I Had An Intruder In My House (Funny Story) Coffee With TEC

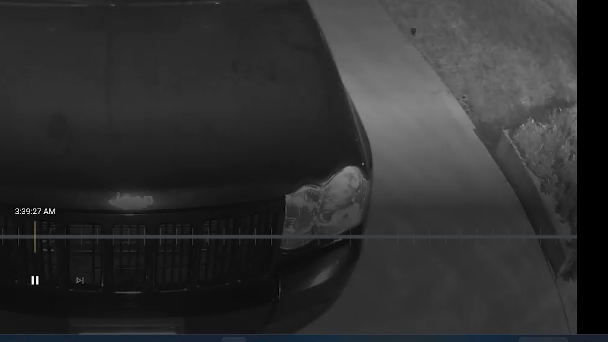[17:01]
It just kept going back and forth. So that last time, I was able to open the garage as it was like in the middle of the garage. So it's running from one side to the other. It was in the middle. I opened the garage, and then I could see it leave through the other camera. So I'm like, yes, it left. I'm happy now.
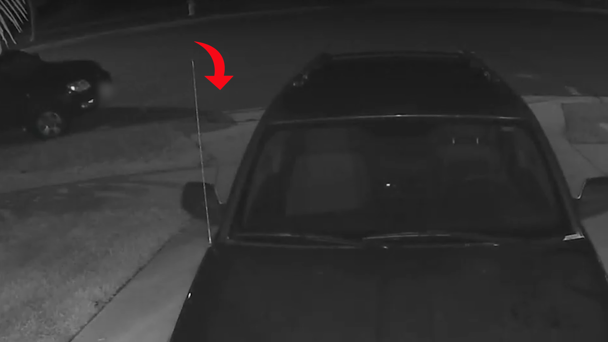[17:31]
And then after that, then it ran down into the sidewalk and got in the curb, right where the curb is, where the gutter is, and just kind of ran down the side there, and then took off across the street and went to a neighbor's house, looks like, and then just kept going down the street.